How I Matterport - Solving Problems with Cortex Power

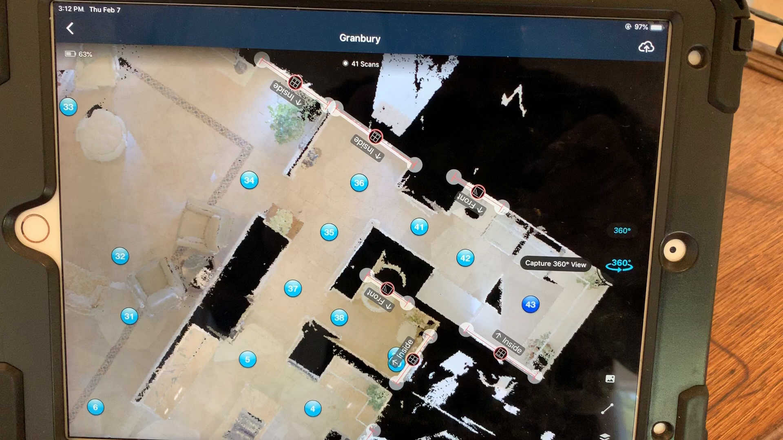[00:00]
Hey guys, so I've got a house that I'm shooting today out in Granbury, Texas and right over by scan 43 there is a big black triangle on the floor.
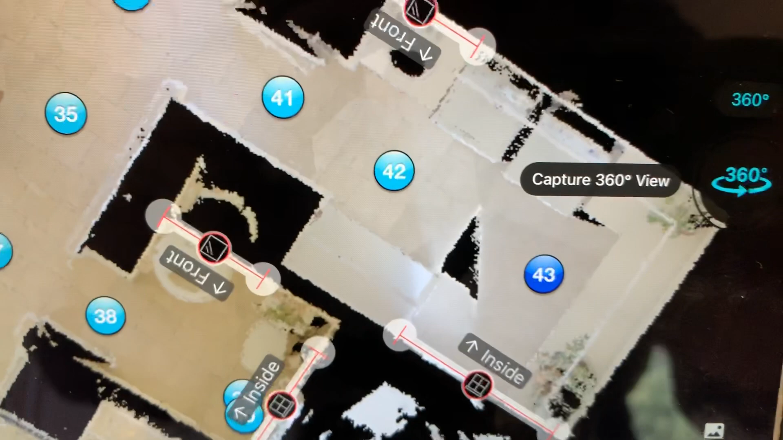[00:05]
Let me show you what's going on.
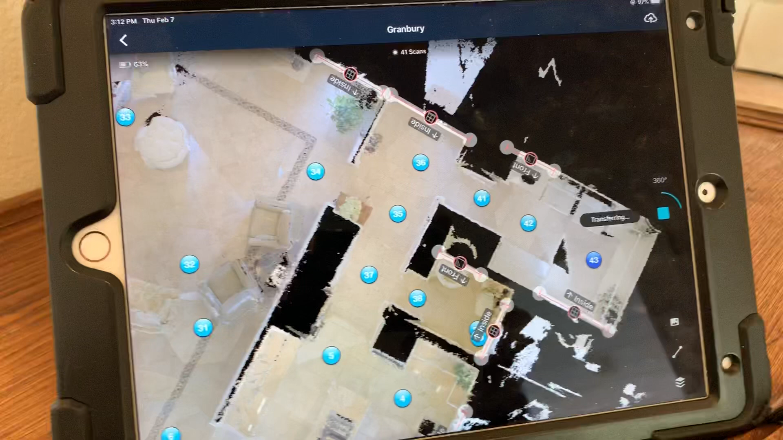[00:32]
image processing system that can turn spherical images into 3D. It solves a lot of problems and it's a perfect complement to the
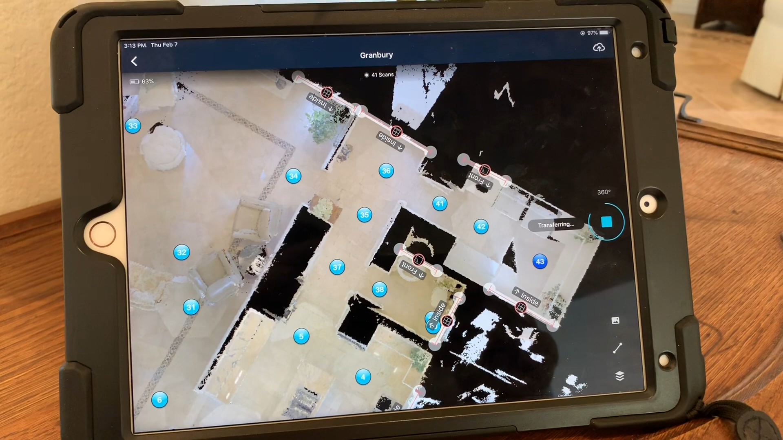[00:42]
3D captor that only their flagship Pro 2 provides. So we're gonna do that 360. I'm gonna wait for it, sis, for me to move the camera.
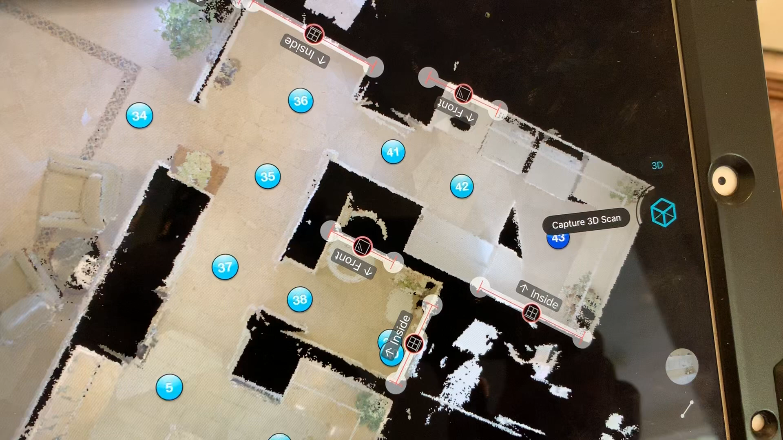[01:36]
Look at that! Oh my gosh!
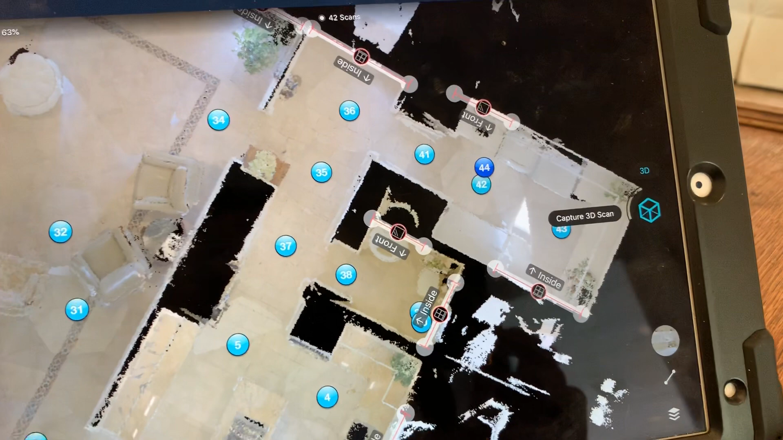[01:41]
That is Cortex and that is why this new development from Matterport is frickin' awesome!